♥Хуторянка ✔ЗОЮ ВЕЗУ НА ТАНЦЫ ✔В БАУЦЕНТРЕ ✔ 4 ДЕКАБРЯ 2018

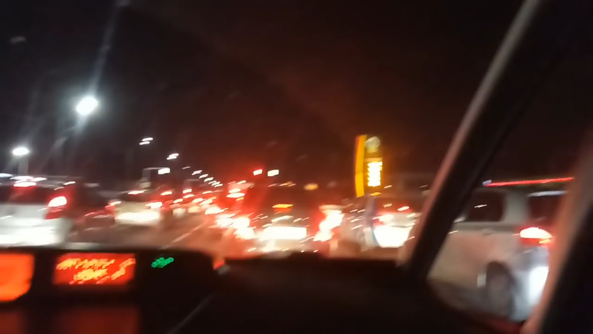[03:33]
И тут такая красота. Да, если честно, люблю, когда вот так все стопаки горят красным. Ты любишь все же? Мне нравится, когда стопаки зеленые. Тебе нравится, когда стопаки зеленые?